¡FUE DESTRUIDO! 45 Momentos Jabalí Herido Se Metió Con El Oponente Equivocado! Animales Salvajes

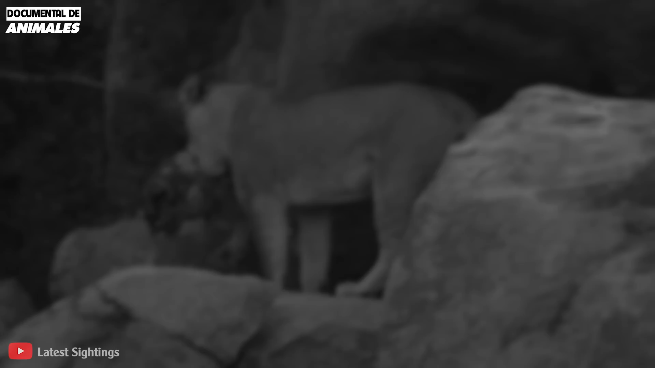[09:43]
Imágenes filmadas en el parque nacional Kruger, un leopardo atrapa a un impala.
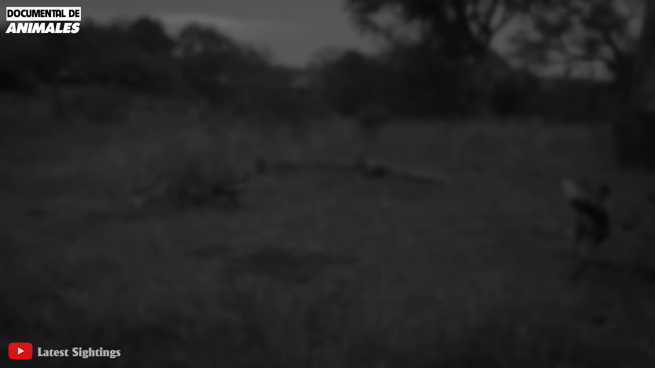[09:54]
Inmediatamente otros depredadores se apresuran a robar. Los perros salvajes llamaron a la manada justo antes de que el leopardo pudiera recoger a su presa en el árbol. El impala trató de huir, pero falló.
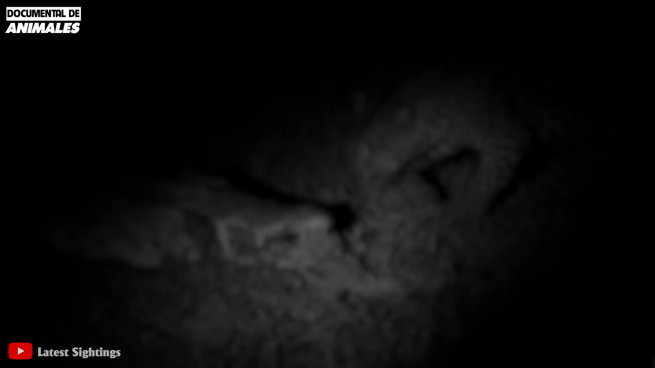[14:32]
con la mayor parte de la comida aparentemente interesado en lo que el cocodrilo tenía en la boca. Mientras la luz se alejaba del cocodrilo, el leopardo oportunista arriesgó la oportunidad que David comenzó a morder y arañar los trozos de carne que colgaban de la boca del cocodrilo, arrancando trozos de carne y comiéndoselos. Después de algunas bocas llenas, el leopardo intentó una última garra, agarrar y morder, y logró arrancar lo que parece ser una pata entera del impala del cocodrilo.